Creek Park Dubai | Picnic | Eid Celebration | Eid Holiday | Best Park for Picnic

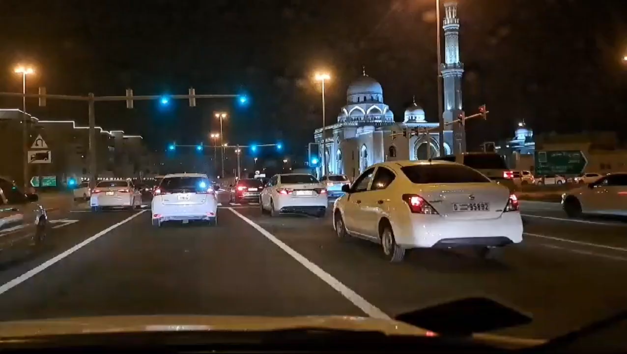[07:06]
This is 11 o'clock night and we are going home.